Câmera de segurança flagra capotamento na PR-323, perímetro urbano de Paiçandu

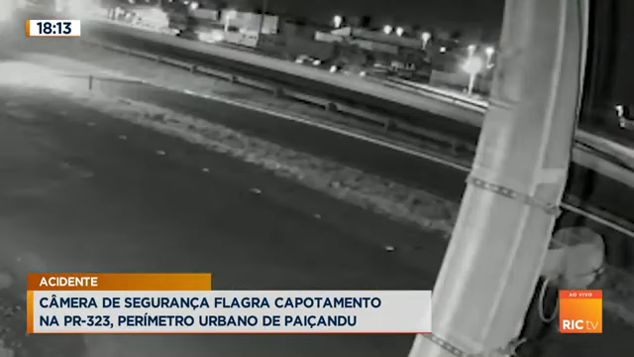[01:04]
quando o viu, já não teve tempo de reagir e evitar uma batida violenta do carro que ele conduzia com o carro capotado. Um rapaz de 35 anos ficou ferido, era o condutor do Santana e precisou ser encaminhado ao hospital. A polícia recolheu os dois veículos e começou uma investigação para tentar identificar quem era o motorista do Corsa que fugiu depois do acidente, né, Adair? Tá aí as imagens, então, desse acidente, uma quebra que flagrou o escapotamento na PR-323, no perímetro urbano de Paissandu.